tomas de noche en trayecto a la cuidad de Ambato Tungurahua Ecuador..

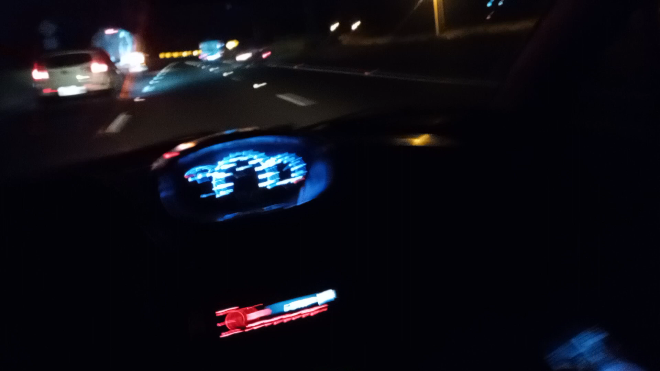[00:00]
Como se puede ver, ahora estamos en otra parte de la Panamericana Preciosísimo En una noche impresionantemente hermosa aquí acompañados con nuestro equipo de trabajo En este caso vamos con el ingeniero Daniel ¿Su nombre? ¿Quién sabe? ¿Su nombre? ¿Otro colega? Esteban Esteban Sánchez Carranza Carranza
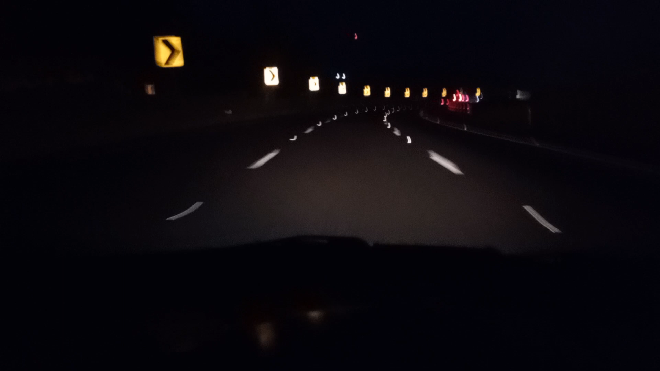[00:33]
Carranza Como se puede ver Se ve una vía muy hermosa, sobre todo esta es la Panamericana Muy bien señalizada Esta es prueba de que es de noche y se ve todas las señales en el piso Estamos viajando en un SPAR 1000